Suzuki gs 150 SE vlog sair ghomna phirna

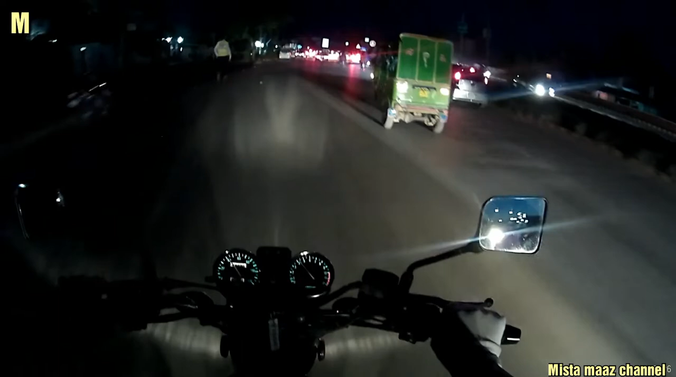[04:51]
رش دیکھ کر ایسا نہیں لگتا ہے کہ حالات خراب ہیں، کیونکہ ہر چیز بالکل खैर से A1 है।